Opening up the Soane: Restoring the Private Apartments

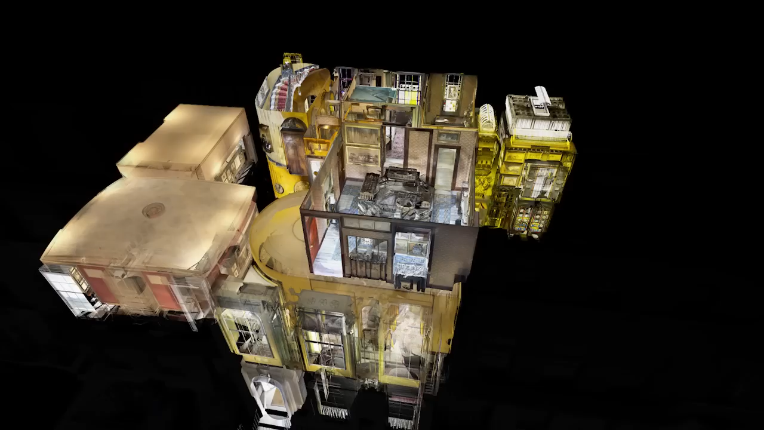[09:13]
At the front was the model room,
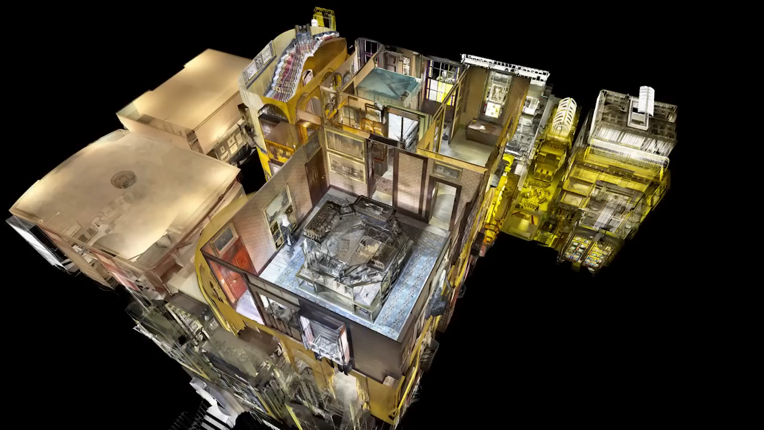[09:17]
filled with architectural models and dominated by a huge model stand in the centre.
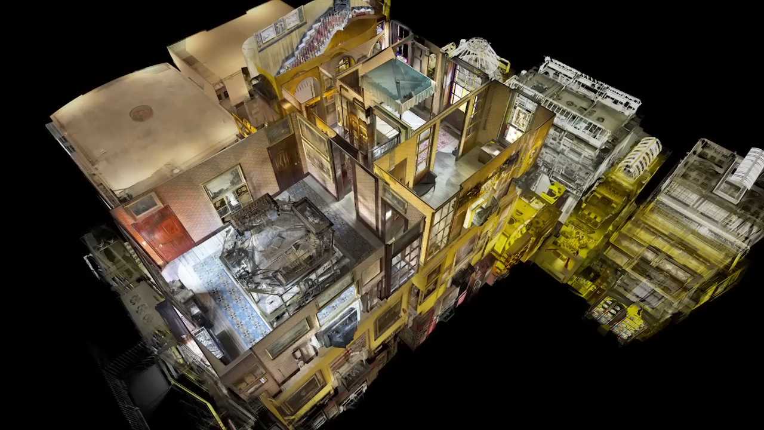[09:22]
Behind the model room was a complex series of carefully designed small spaces,
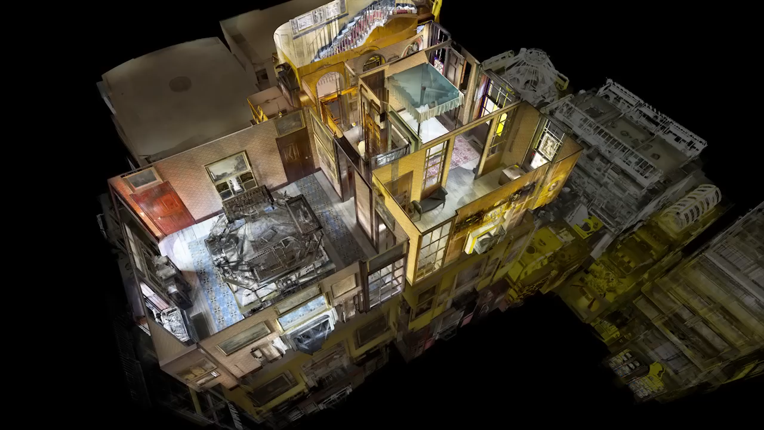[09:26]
including the bedroom and the bathroom.
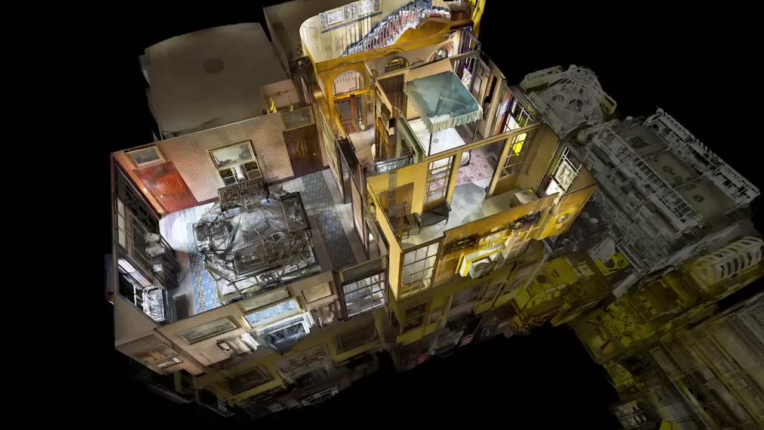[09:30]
But in the years since Soen's death, all the partitions that divided these rooms had been removed,